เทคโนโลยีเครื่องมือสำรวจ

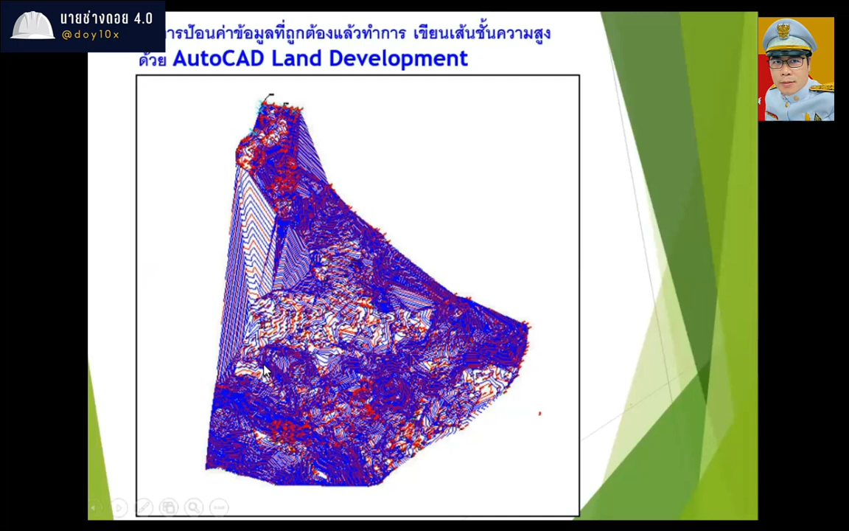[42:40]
ื่นที่เลยว่าตำแหน่งไหนสูงตำยังไงเส้น Contour เกิดขึ้นมา
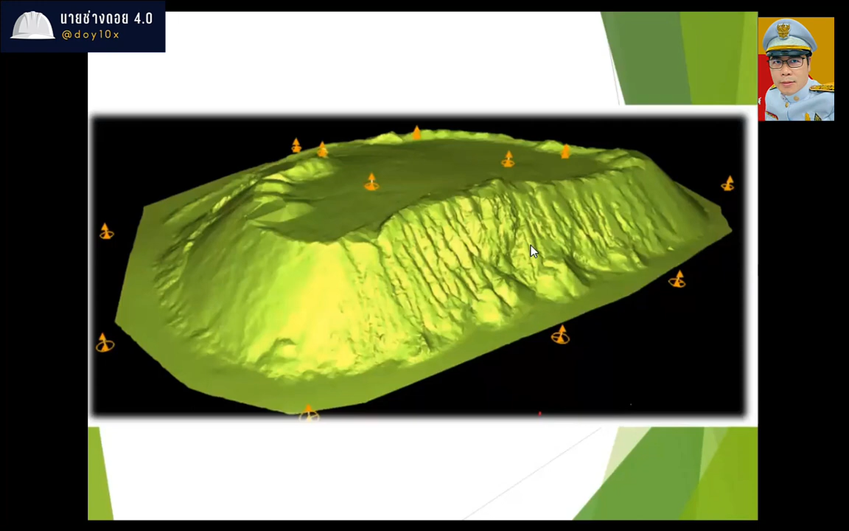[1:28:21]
แล้วมันสามารถหลัดคอนทัวได้ดูไปเพราะทุกเม็ดอันุภาคของรางสีที่ไปไปสัมภาษณ์วัสสุ
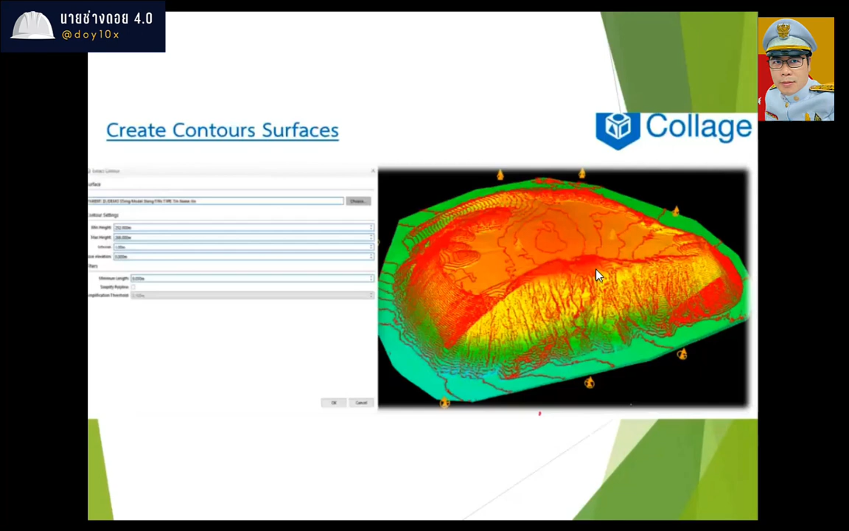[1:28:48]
เอามารันคอนทัวก็ได้ มาทำเป็นรูปตัดก็ได